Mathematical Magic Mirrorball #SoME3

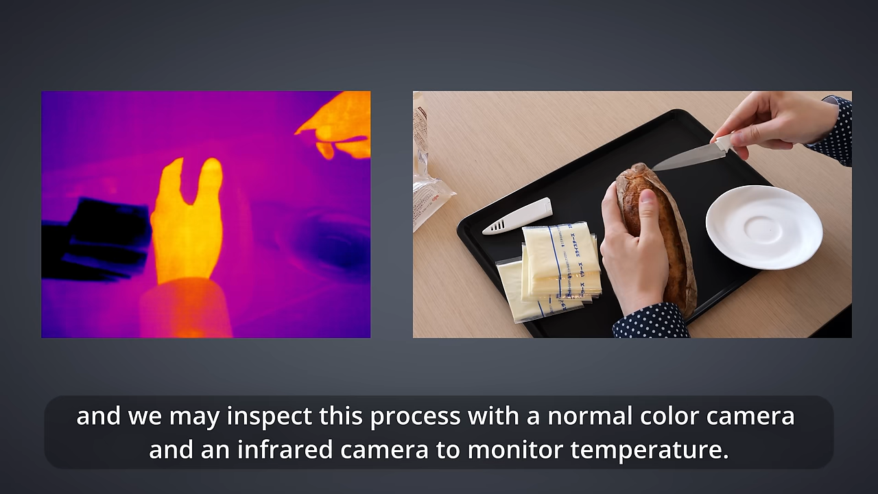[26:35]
camera and an infrared camera to monitor temperature.
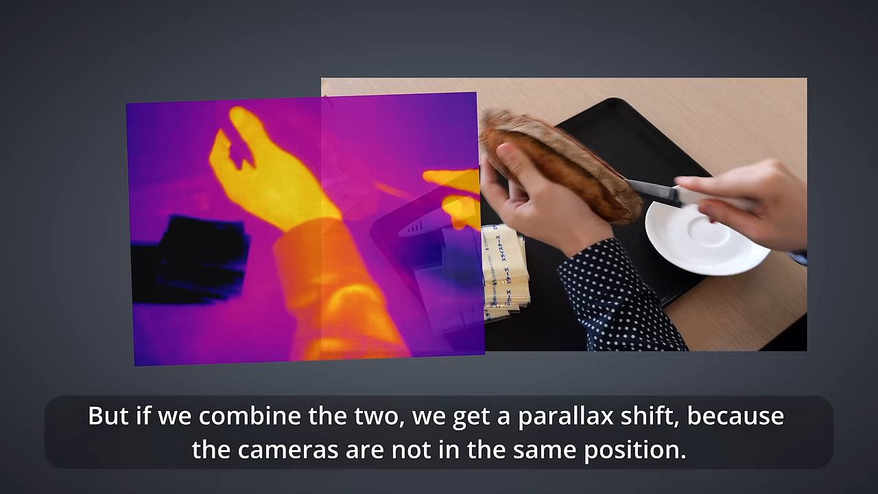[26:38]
But if we combine the two, we get a parallax shift, because the cameras are not in the same position.